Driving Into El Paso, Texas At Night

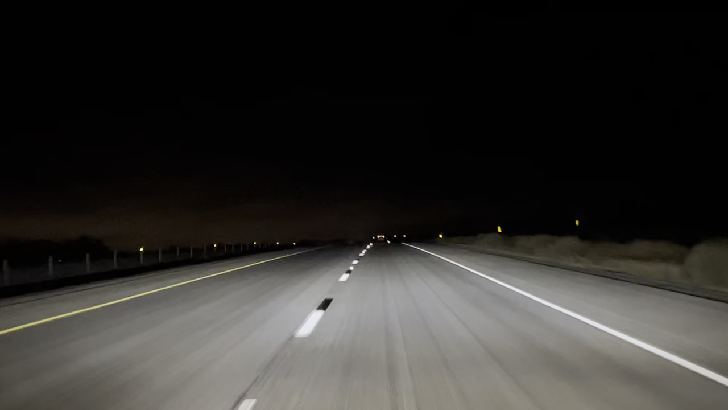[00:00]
What's up, everybody? Welcome to the U.S.-Mexico border. We're on Interstate 10, and we're heading west. You can literally see Mexico from here. You can see on the left, all those lights are actually Mexico. Now, yes. What's crazy is that we already saw a truck that was pulled over, and it had a huge, giant bale on the back. Nagasaki!
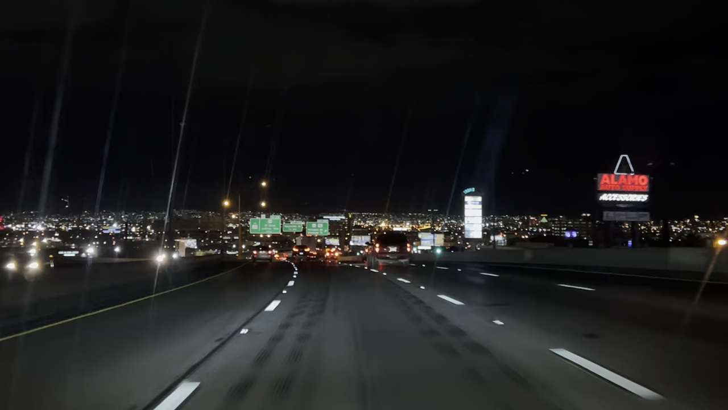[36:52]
This is a treat. Gosh. Are you kidding me? I am so excited. Wow. And you're looking at two countries. I just don't know where the line is. I mean, somewhere down there. Take off the... Wow. You're looking at two countries. I really don't know where the line is. But I know you're looking at two countries. Yeah. Well, this is America. Yeah, everything on this side is USA. Is there a star on a mountain over there? Yeah. I'm gonna guess Mexico's everything down there. Because it looks like the lights are more tightly packed.
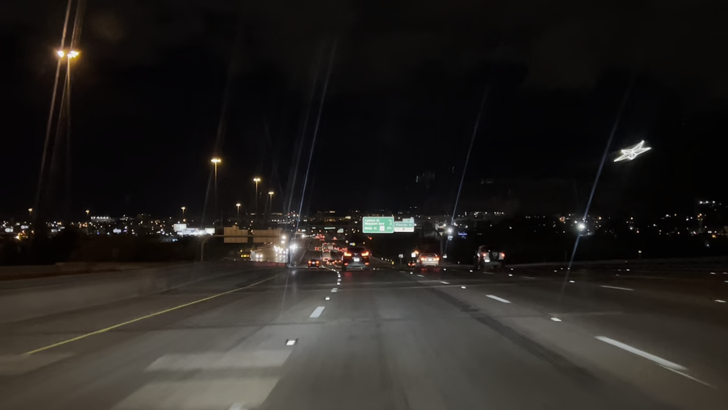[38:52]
Look at the star on the side of that mountain. That is so cool. So cool. This is just and okay, so I know this for sure. There's a star on this side of the mountain, but on the Mexican side. In 2 miles, take exit 19B toward downtown convention center. On the Mexican side, I think it says Jesus loves you in English or Spanish. Where's the 2 miles, is it? On the right? Yeah, it's going to be on the right. What's the name of the exit? Or what is Downtown it? Downtown Convention Center.
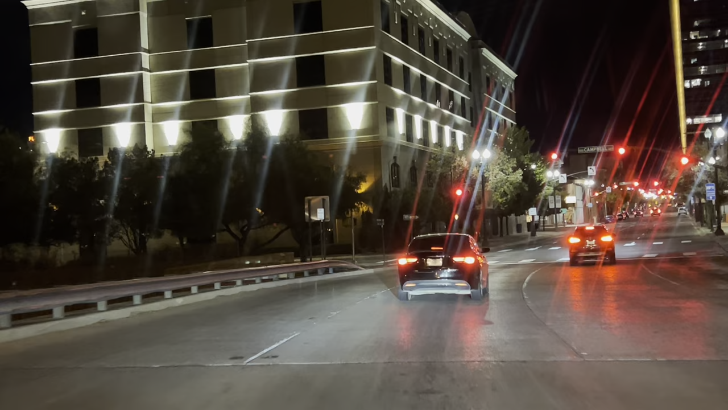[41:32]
In 1,000 feet, use the left two lanes to turn left onto North Mesa Street. Temperature's 48 degrees. Comfortable for a midnight walk through the desert. Fancy cars, okay.
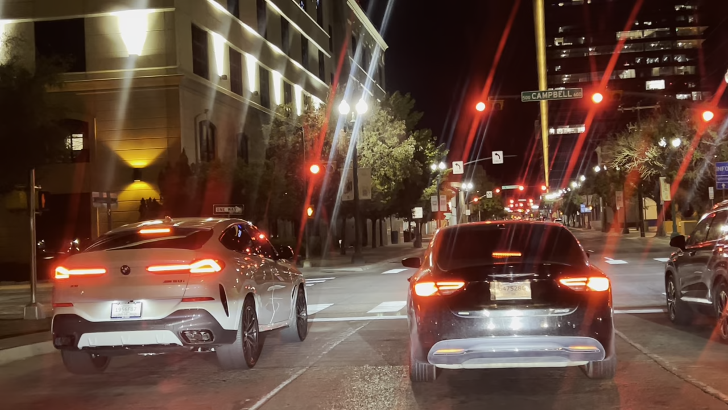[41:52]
Yeah, you said it, folks. Stank their poop down tank.
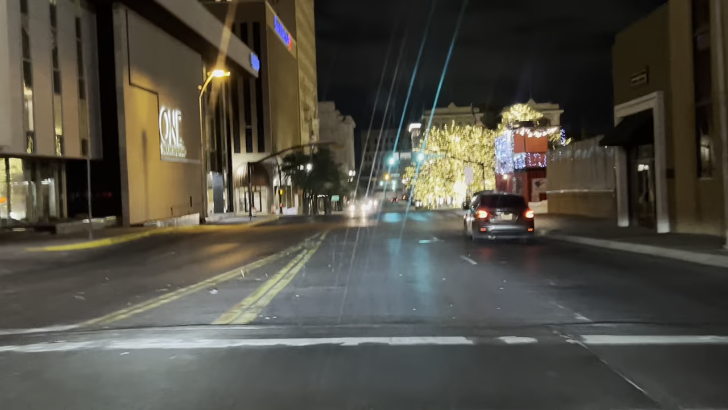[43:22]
This will be our first fancy hotel on this trip. Yeah. Okay, that town does look safe to walk. I thought it would be terrifying to walk through here.
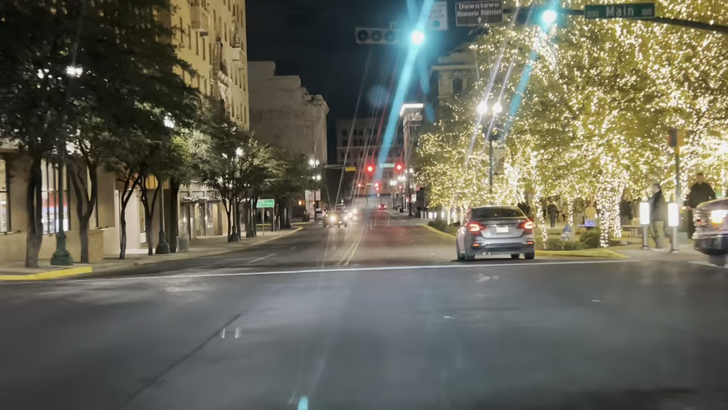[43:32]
I can definitely look how many people are out and about. Wow! Turn right onto West Mills Avenue. You could probably live stream. Then slide left onto South El Paso Street. It looks safe enough to live stream. There's that many people out and about.